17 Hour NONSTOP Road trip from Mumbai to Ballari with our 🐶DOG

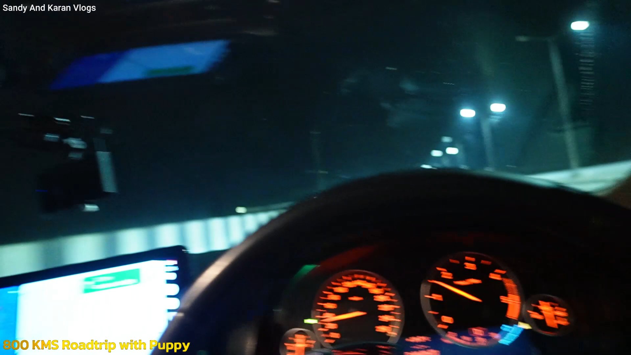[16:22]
दूर दूर तक हम देखें तो कोई नहीं है अभी बज़े हैं रात के चार और हम हॉस्पेट